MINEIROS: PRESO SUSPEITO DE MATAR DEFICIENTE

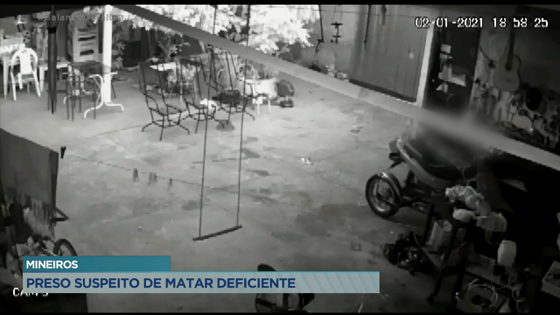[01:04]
na casa do pai dele, onde ele foi preso com o apoio das equipes lá da cidade de Jatai e de Mineiros. Agora chama a atenção que as imagens mostram ali que ele chega, bate no portão, né?